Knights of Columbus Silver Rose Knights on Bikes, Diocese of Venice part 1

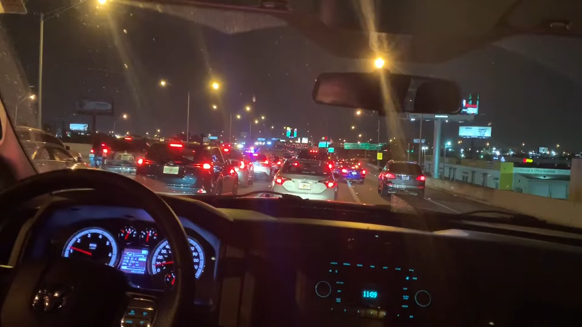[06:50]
11 o'clock It opens up right here, guys So just stay on it